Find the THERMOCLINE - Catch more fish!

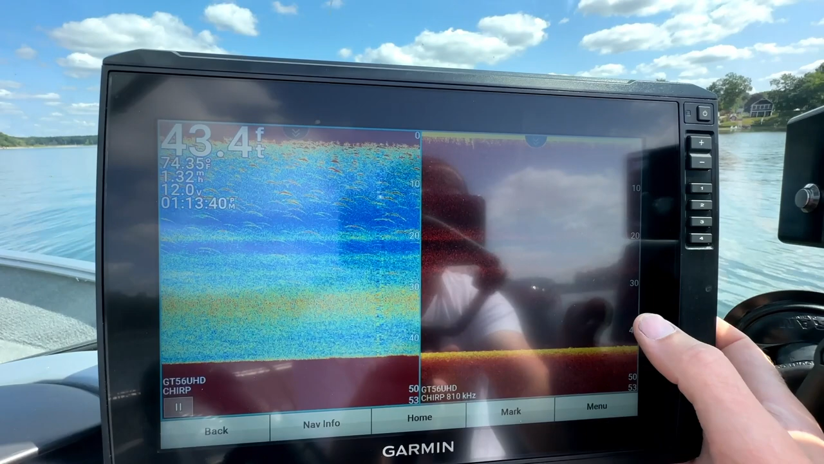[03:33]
On screen: depth 43.4 ft
Go into here and go to your contrast.
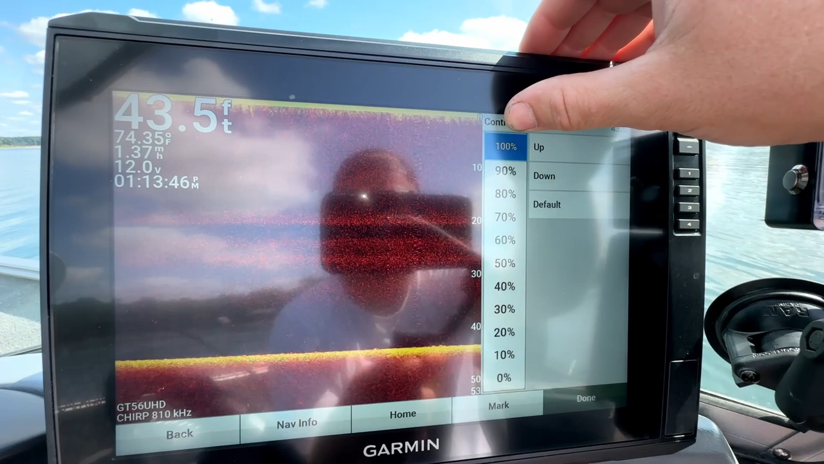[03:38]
On screen: depth 43.5 ft, water 74.35°F
Just turn it on 100 and brightness, turn that on 102.
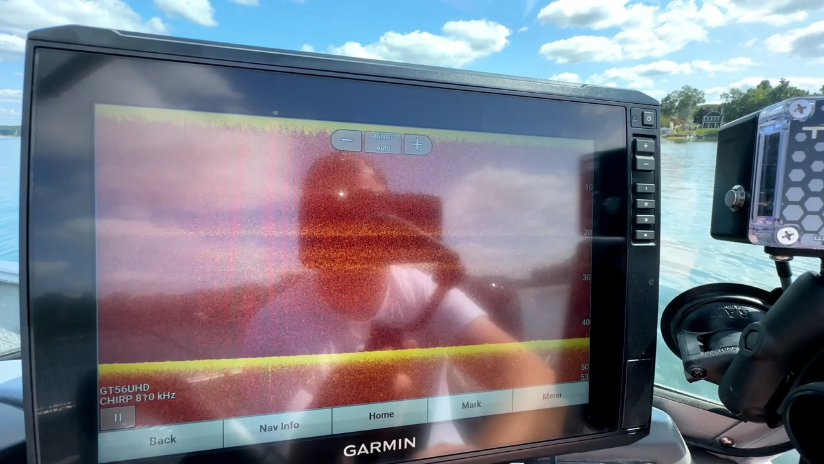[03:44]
And we are on 810 kilohertz. And once I put them side by side, you will see again that that line straight across 20 foot, that is the thermocline.